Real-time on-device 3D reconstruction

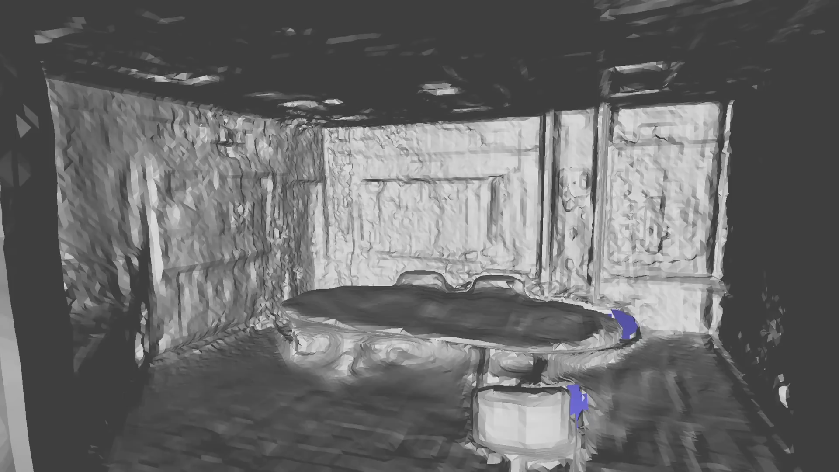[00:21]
3D reconstruction is a popular computer vision task that captures the 3D shape and appearance of real objects and scenes from 2D images.
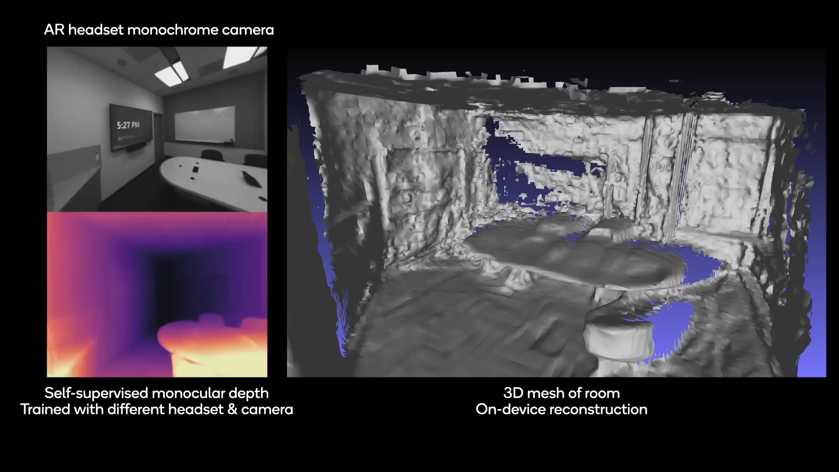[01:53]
The monochrome camera on the AR device sees the user's perspective. These images are fed to our low-latency depth estimation model.
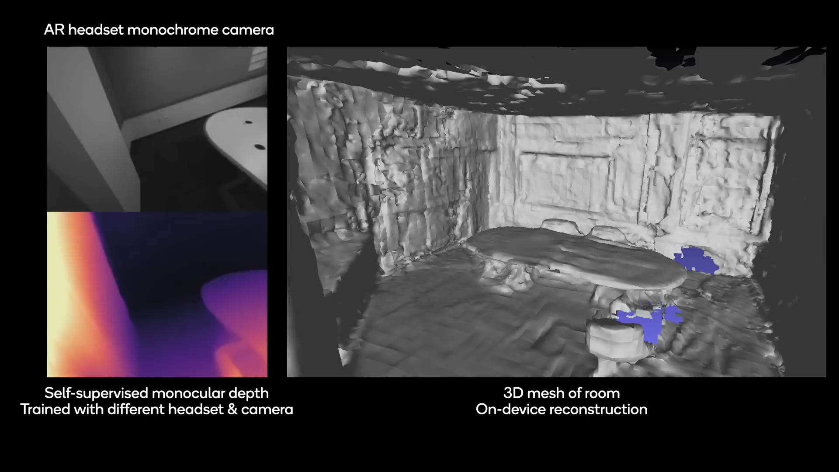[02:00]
The predicted depths and the 6 degrees of freedom camera poses are provided to the on-device reconstruction module.
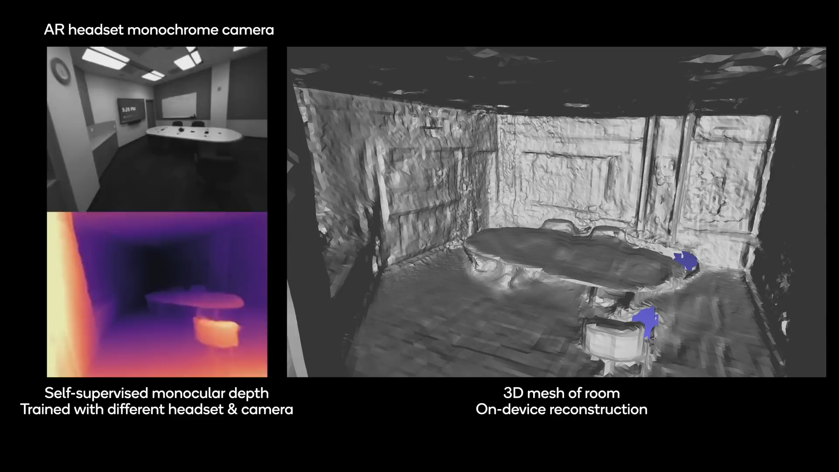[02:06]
The real-time and accurate 3D mesh and planes are then generated to enable immersive AR experiences where the physical and digital worlds are seamlessly merged. The relative error of the depth map in the office environment is
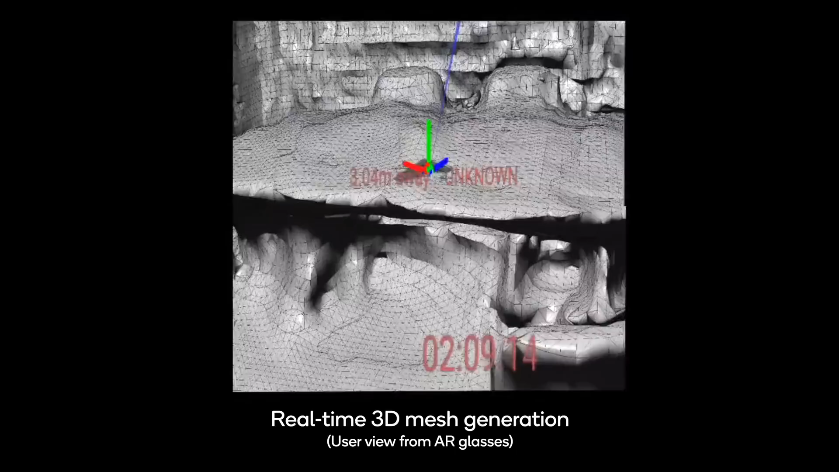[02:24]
minimal at 10-12% and the depth estimation latency is less than 9ms.